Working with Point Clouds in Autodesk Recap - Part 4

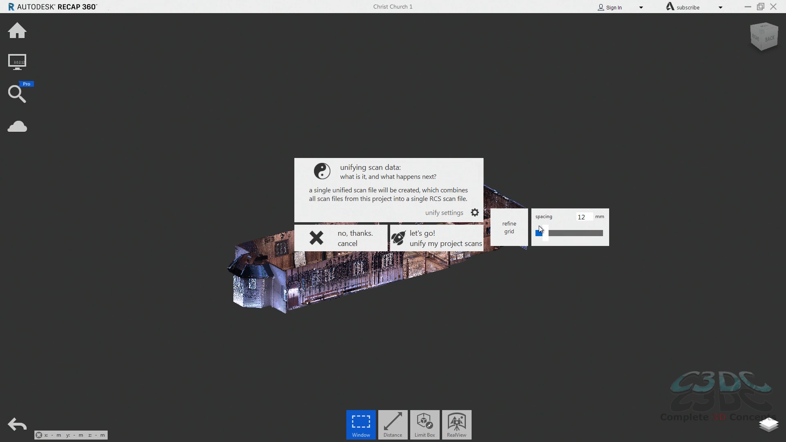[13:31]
If you just need the point cloud as a rough reference and don't need to see a great amount of detail in it, a decimation of 25mm is usually pretty good for performance and detail. I probably wouldn't go any higher than that though. I then have to repeat this process for all the other regions that I want in the new RCP file. As I only need the main hall, the seat and the graveyard to do my modelling in Inventor, I will just do these regions in the interest of keeping things fast and easy. I should also mention here that the higher this number, the longer this process will take. If you are working with a point cloud that has been imported from a PTX like I am here,
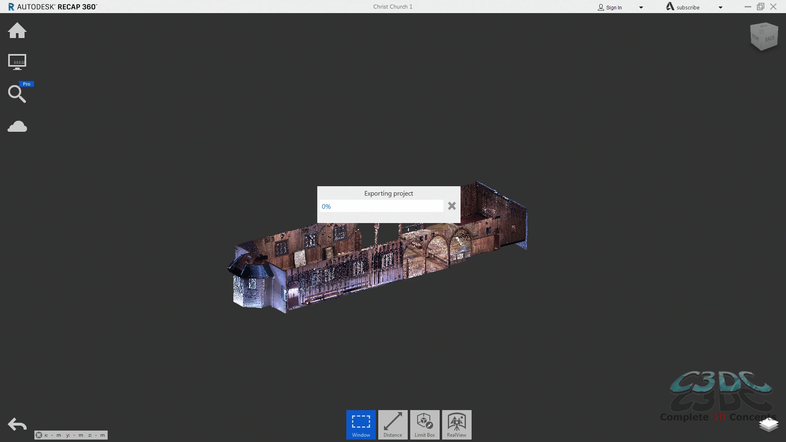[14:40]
We normally provide our clients with a full point cloud and a decimated one, so if you are working with our data sets and want to follow this workflow, use the decimated point cloud, it will be much quicker. And by the magic of YouTube, I have now completed that process and I am ready to bring these back into another RCP file. So going through the same process as in episode 1 of the series,
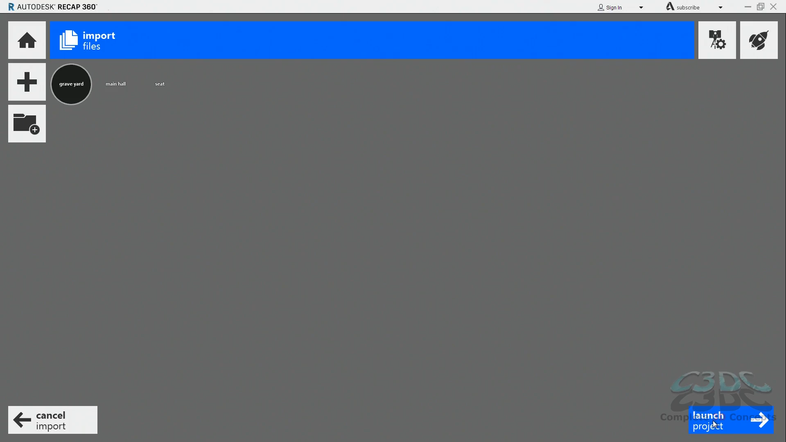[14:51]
I have brought my scans back in and all I have to do is hit the launch project.
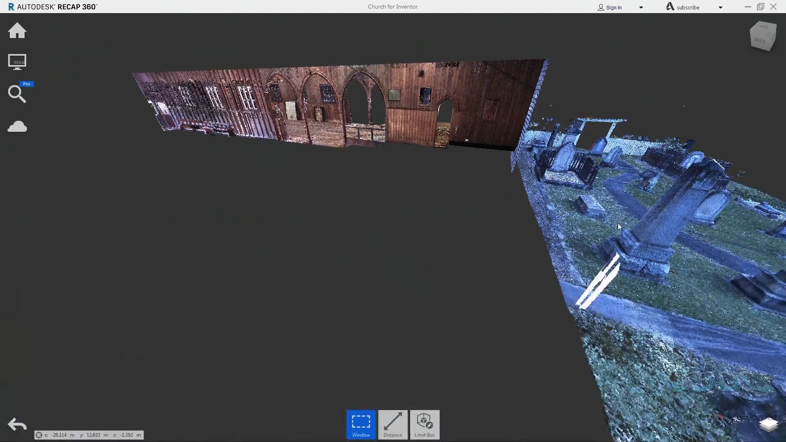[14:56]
As you can see here, there is now only three areas I am interested in for working in Inventor in my recap project.
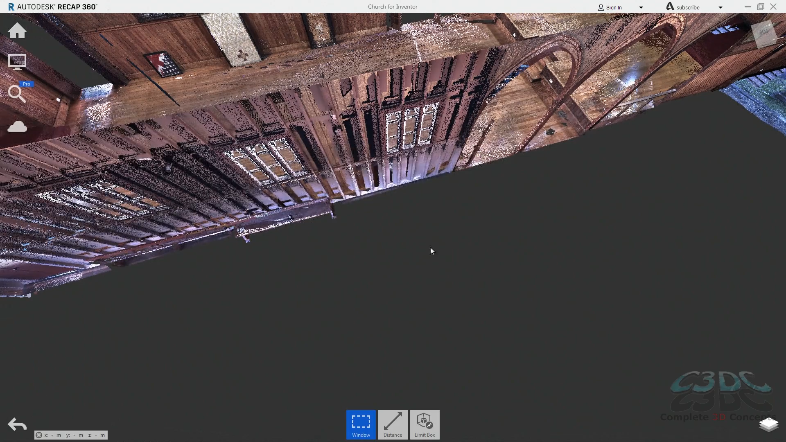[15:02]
Over here in the project navigator, I also now only have three scans named as per the region naming previously. The importance of this will become evident when we start working in Inventor later.